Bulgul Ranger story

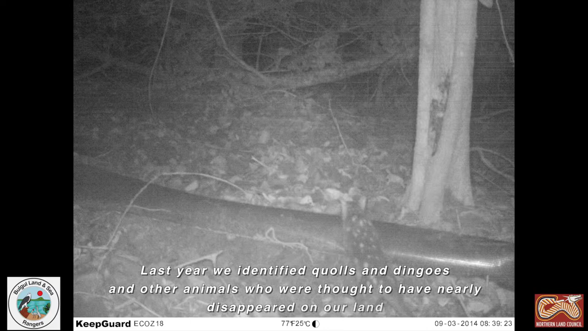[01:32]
Last year we identified quolls and dingoes and other animals who were thought to have nearly disappeared on our land.